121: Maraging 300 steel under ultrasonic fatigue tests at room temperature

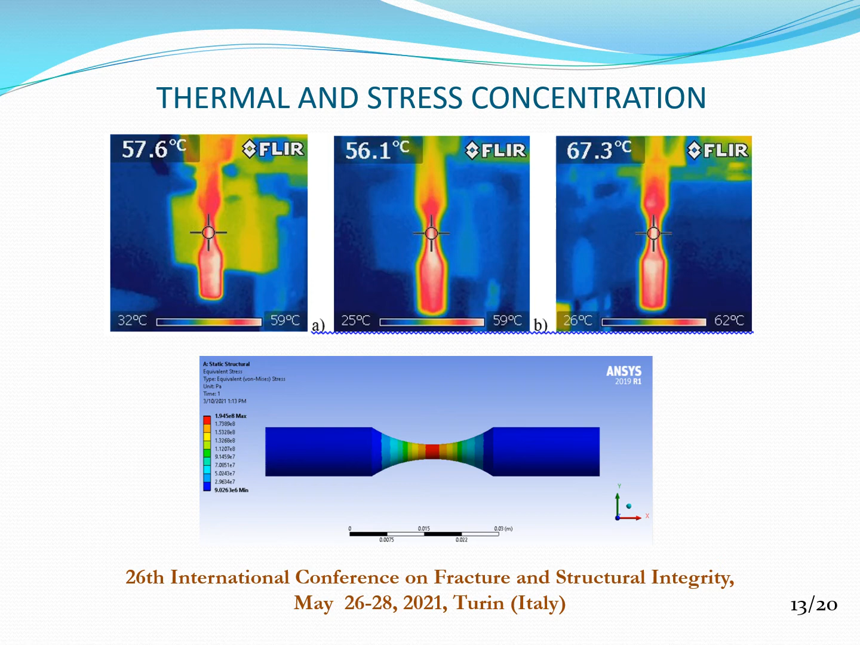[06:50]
This image was obtained by thermographic analysis, which is similar for numerical analysis. From numerical analysis, the high values is located at the next section of testing. Now, concerning fracture analysis,